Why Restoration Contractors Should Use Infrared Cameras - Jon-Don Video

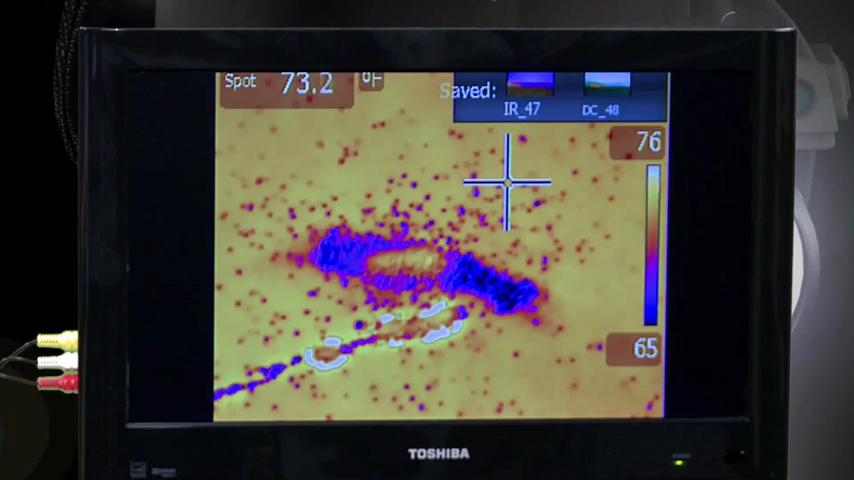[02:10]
On screen: spot 73.2°F
And as water evaporates, it drops about two to three degrees in temperature. So we've located the moisture. We've got temperature. We've got time and date stamp on our image. I can pull the trigger of the camera and it will save my infrared image as well as my visual image. So as you can see, there are some real advantages for the restoration contractor in owning an infrared camera.